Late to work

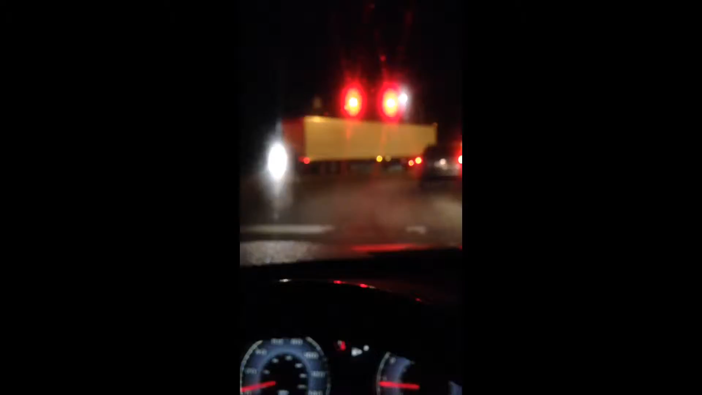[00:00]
think I'm gonna be a little late for work today, you guys. There's like, oh yeah, dude, that guy got fucked up. That must have just happened. Oh yeah, that is a drunk person.